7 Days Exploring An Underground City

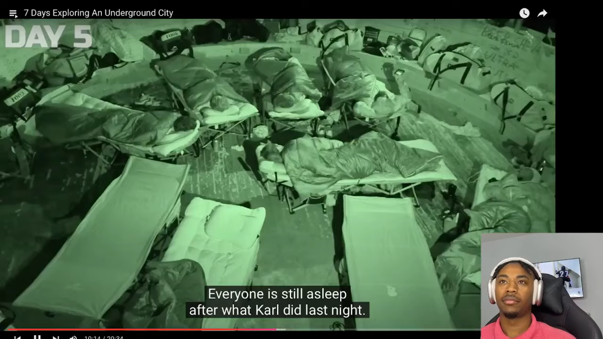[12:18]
Everyone is still asleep after what Carl did last night. But I think our guest is about to arrive. They're coming down right now.